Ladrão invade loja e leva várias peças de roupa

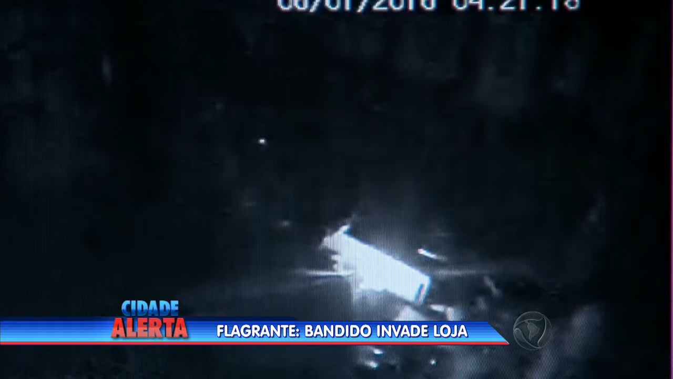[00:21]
Um homem entra, usa o que parece ser a lanterna do celular para iluminar o local e segue até o caixa. Para facilitar a ação, ele acende a luz que fica na entrada da loja. Deu sorte, porque o sensor do alarme que fica ali não disparou.